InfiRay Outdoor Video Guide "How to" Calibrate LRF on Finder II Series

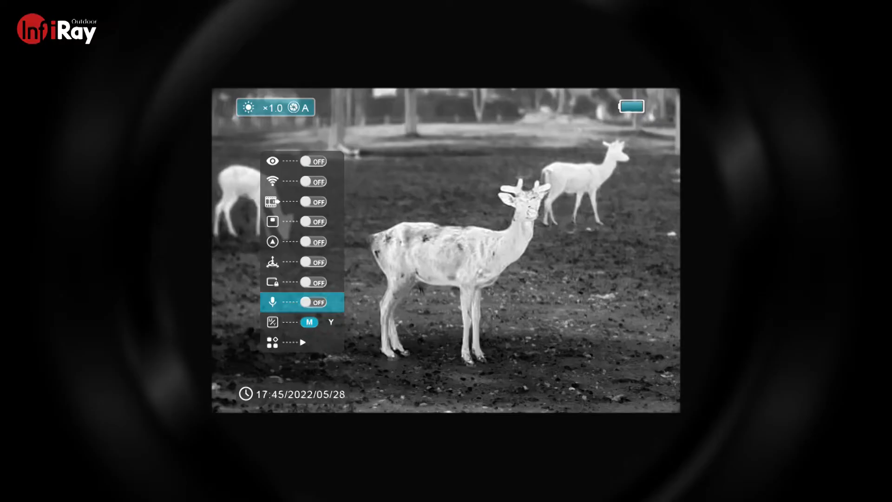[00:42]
Now the laser rangefinder calibration option should appear right in the submenu.
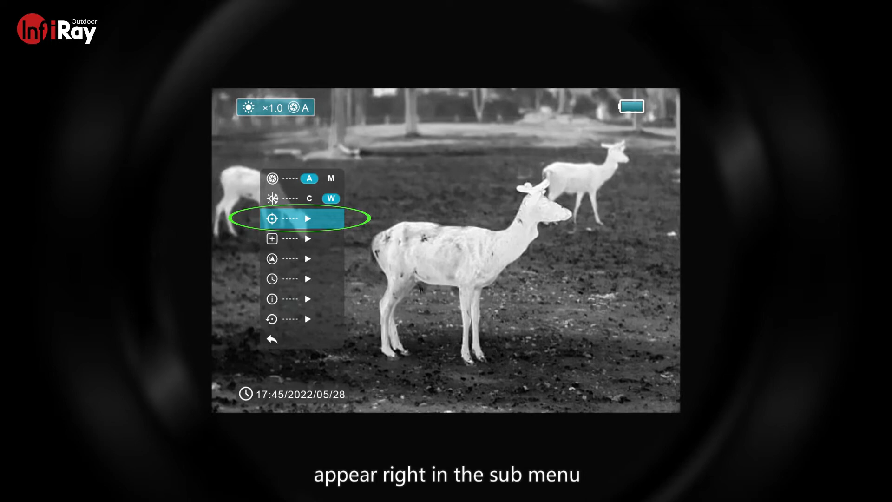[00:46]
In calibration mode press the menu button to switch between the x and y axes.
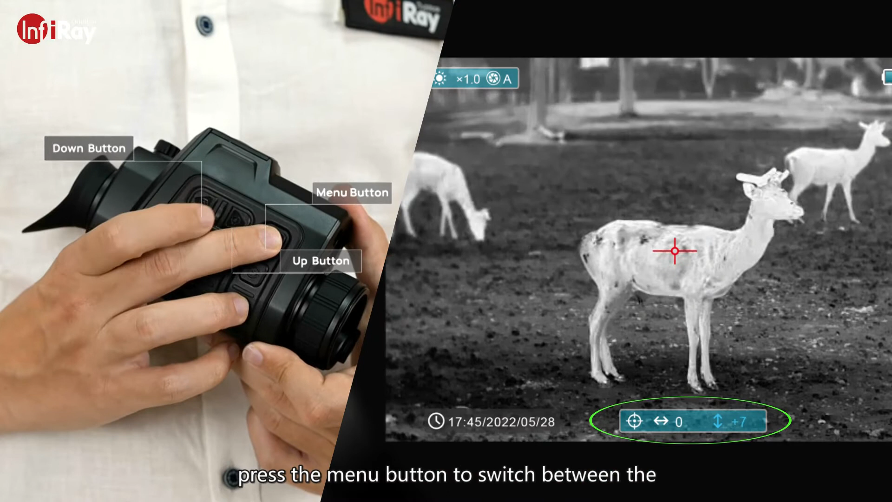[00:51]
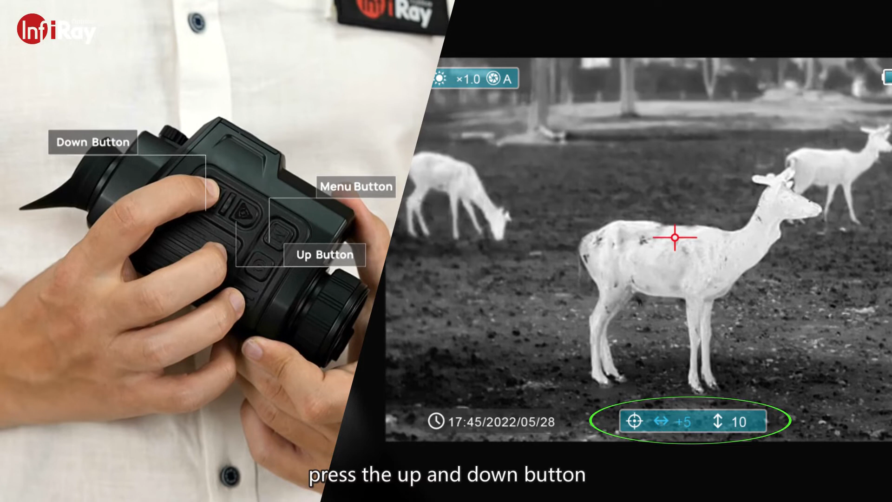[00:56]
Press the up and down button to change the parameters in the x and y axes. And finally hold down the menu button to exit the calibration interface.